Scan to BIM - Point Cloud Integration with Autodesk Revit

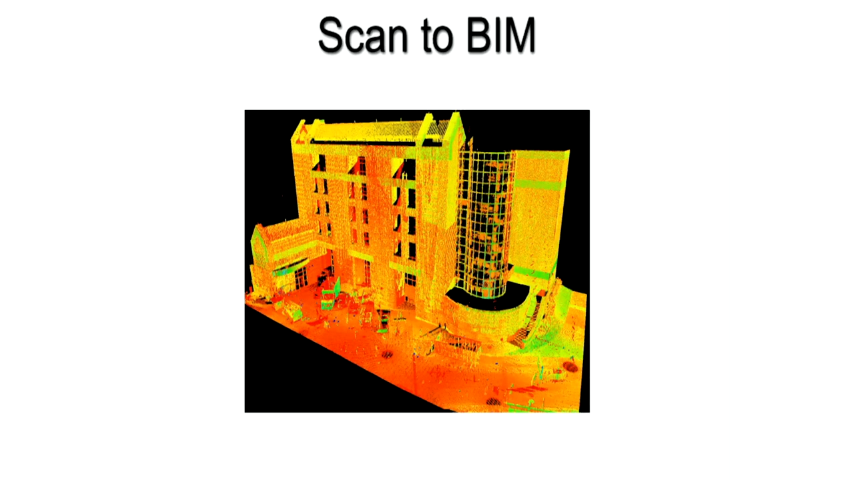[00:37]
we bridge the gap between a separate digital point cloud and one that can be used inside the Autodesk Revit platform. The problem with existing approaches are that they do not work directly within Autodesk Revit. Designers had to use a myriad of other software to model and remodel the data just to get portions of the point cloud into Revit,
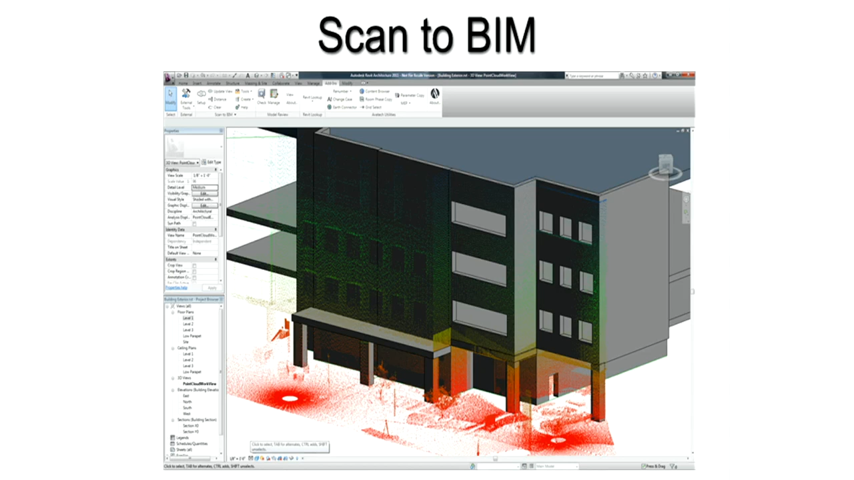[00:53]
where they then have to model it all over again to make it into real building information modeling data.
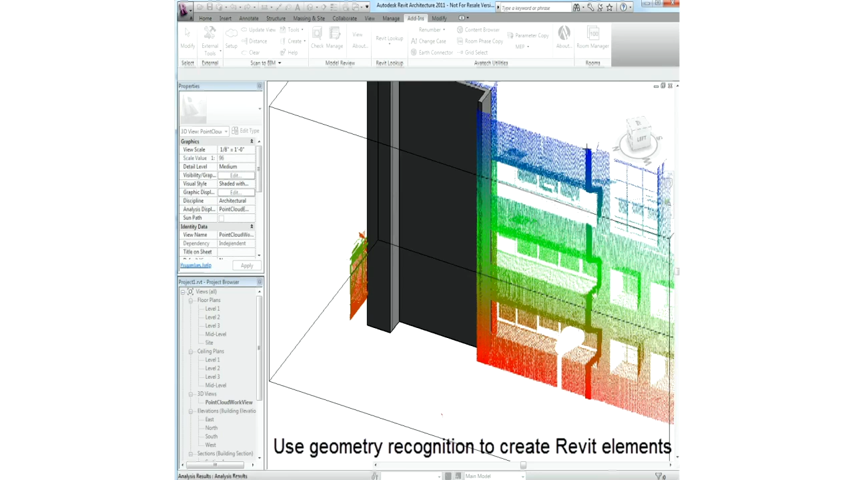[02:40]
planar profile walls, which are vertically sloping with the top to bottom plane slope greater than or less than 90 degrees, or walls as a mass, to be able to show deformations with the ins and outs. Our wall has now been automatically created using the guidelines and the wall type selected.
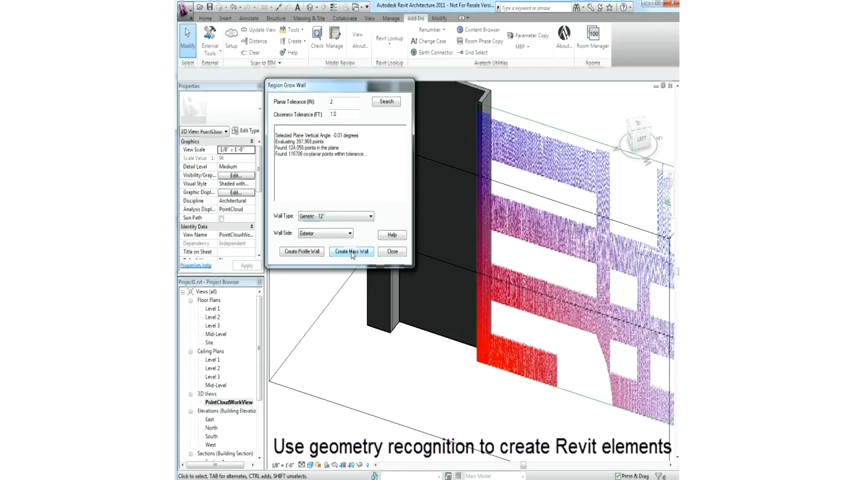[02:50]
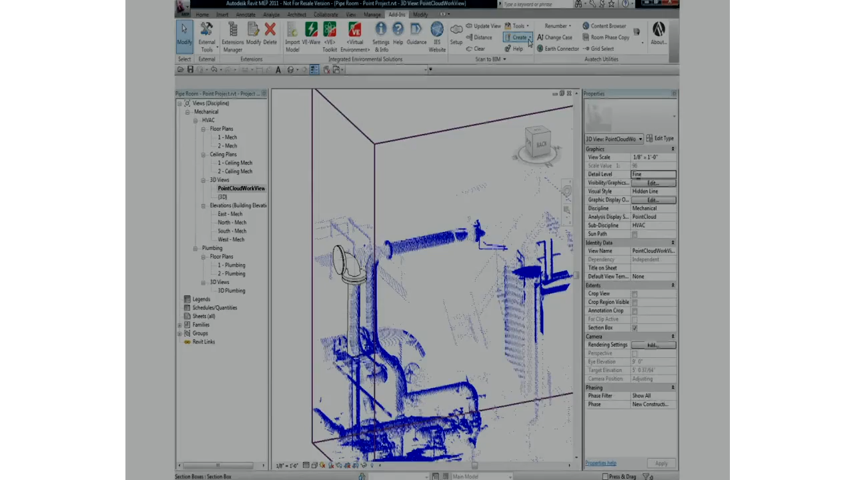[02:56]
There are several tools available for helping with the construction of objects, such as looking for the edge of a pad so we know where to snap to for a pump.
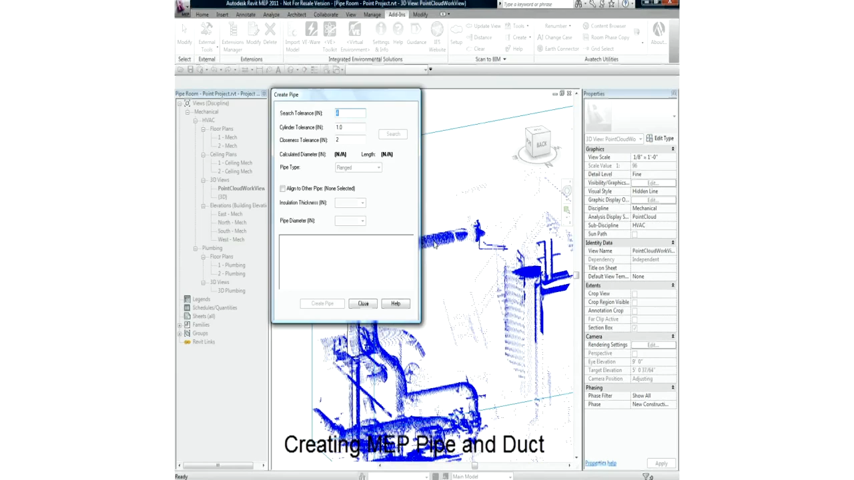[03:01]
Here we're using geometry recognition tools to find and create our pipe runs in Revit MEP. In our view, we select on an area of pipe that we want to generate and let the Scan2BIM
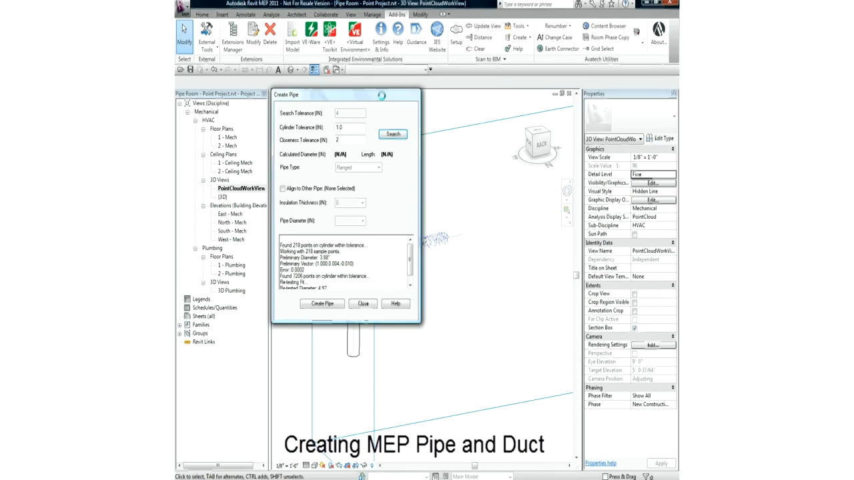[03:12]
application search through the available points to establish runs. Now, Scan2BIM is down the run and returned the size of the pipe from the scan.
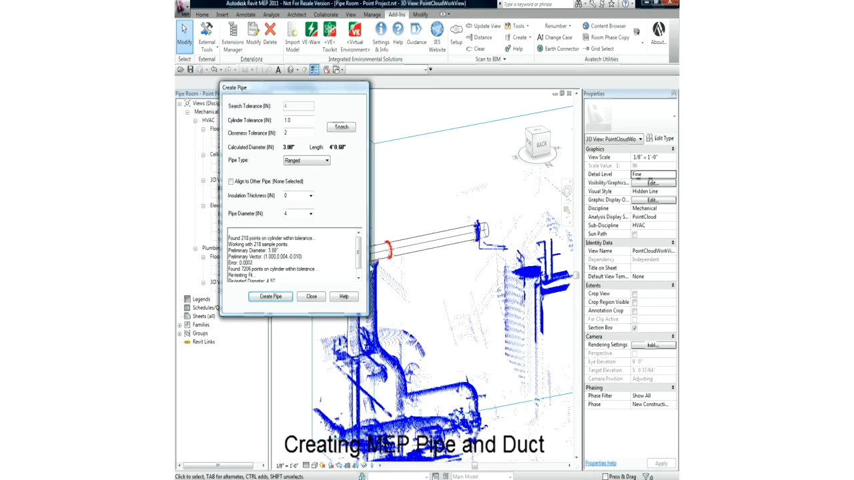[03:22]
If the size that it's returned and found needs to be overridden, for example, if we happen to know that there's insulation or other material around the pipe,
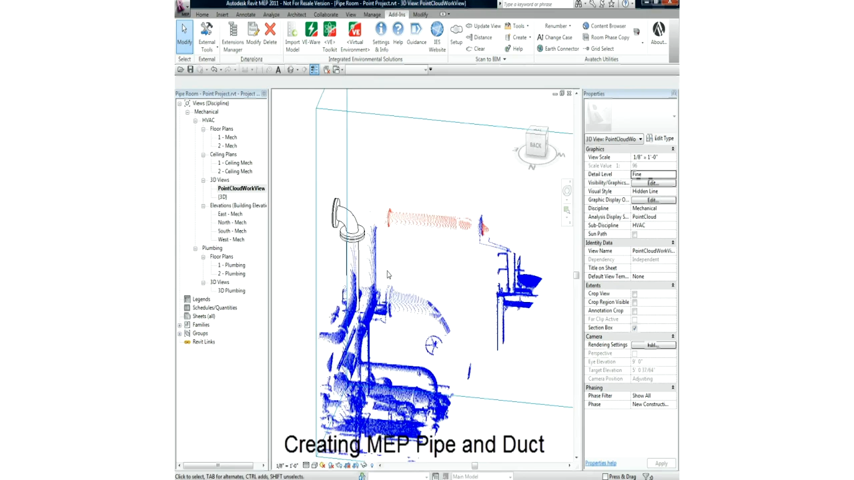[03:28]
we can change this before having the Scan2BIM application automatically create that pipe for us. Fittings are created using standard Revit functionality. While creating these, you can always use the measurement tools featured in Scan2BIM to return accurate sizing information from the scan data. We can now trim our pipes together with fittings to provide us with native Revit MEP objects that have been generated from the Revit point cloud.